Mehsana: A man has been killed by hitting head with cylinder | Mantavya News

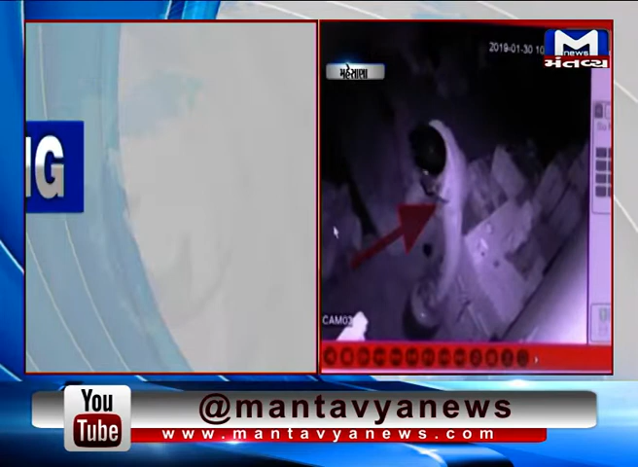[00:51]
द्रश्य मां जोईरा आचो के एक कारीगर के विरिते बिजाकारीगर ना माथामा घेसनों बाठनलों मारी अने त्यार बाद